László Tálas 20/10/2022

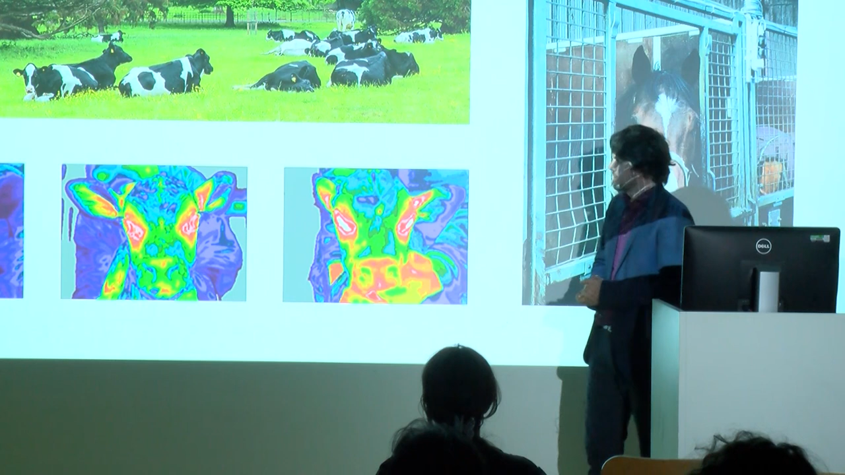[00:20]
I ended up in the vet school a couple years ago looking at thermal imaging of calves, monitoring behavior of horses and so on.